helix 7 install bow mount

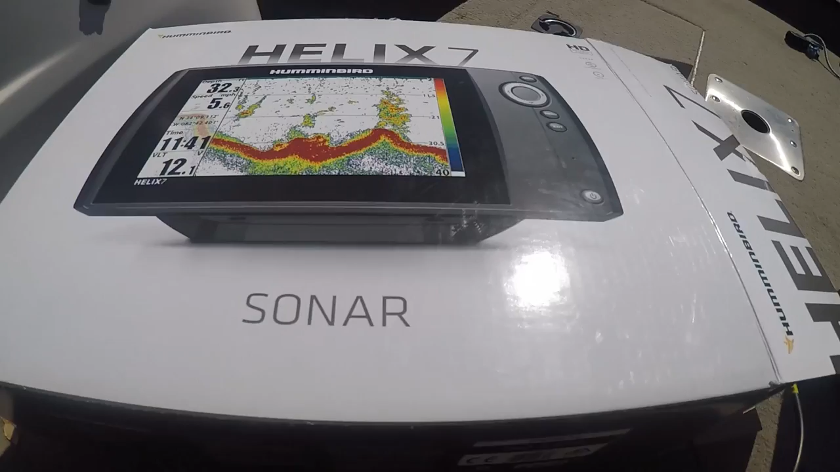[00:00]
okay guys today on north seven outdoors I'm going to teach you how to install a helix 7 hummingbird into the bow mount yeah so if this video ever makes YouTube then we know that somehow I did it half-assed correctly so let's begin as you can see fish
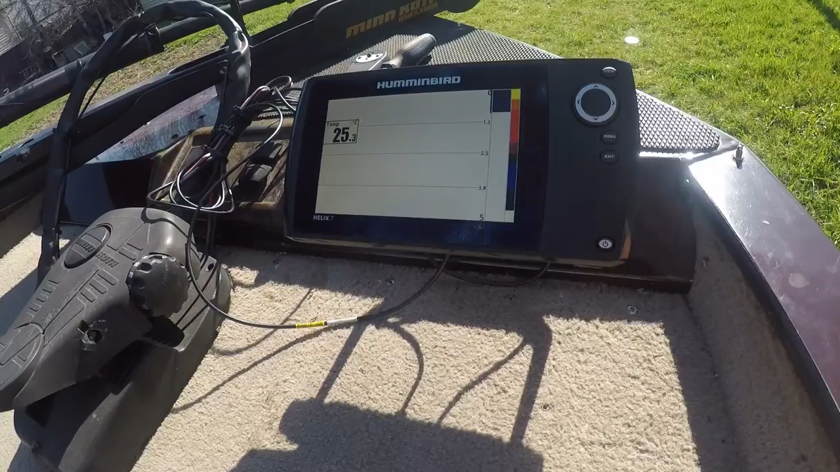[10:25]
if I can do it anyone can do it so let's see here oh look at that beautiful hummingbird bam so we're all set that was easy easy peasy uh